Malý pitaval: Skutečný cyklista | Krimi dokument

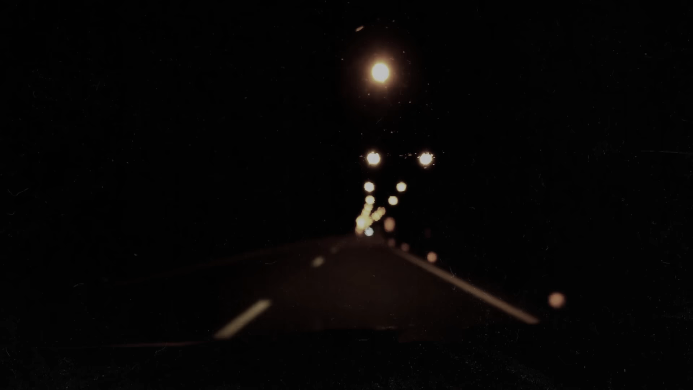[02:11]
Andrej po tomto dvoukilometrovém úseku jezdí do práce téměř každý den a nikdy se mu po cestě nestalo nic výjimečného. 8. června se ale všem mění a ze tmy se vynoří vozidlo, které ve vysoké rychlosti do cyklisty naráží.